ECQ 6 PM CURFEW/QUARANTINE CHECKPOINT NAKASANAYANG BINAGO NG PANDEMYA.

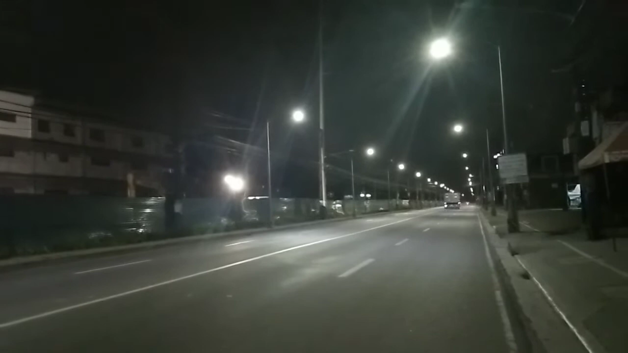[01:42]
7pm na makapansin mo walang kataw-tao kasi ito yung unang gabi na pinatupad yung carview simula kaninang alas 6 ng gabi kaya ngayon magsasabi na wala, wala kang makikitang tao dito sa bahagi nito ito ay sa Barangay General Tidle ito ay sa Compound 3 Barangay General Tidle